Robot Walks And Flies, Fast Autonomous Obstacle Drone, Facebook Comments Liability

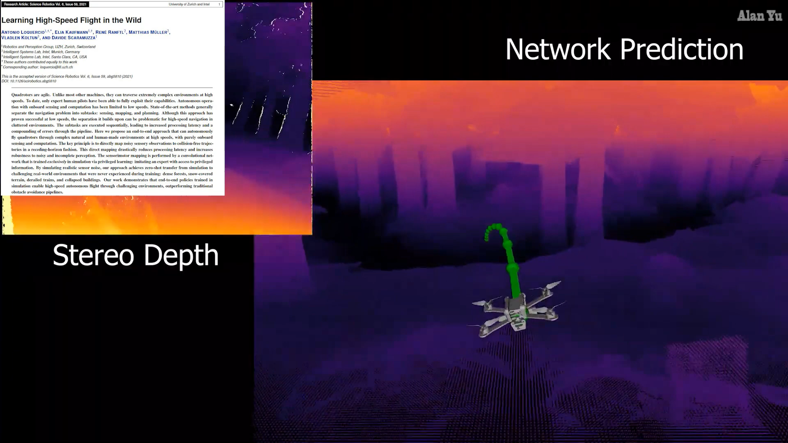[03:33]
This direct mapping drastically reduces processing latency and increases robustness to noisy and incomplete perception.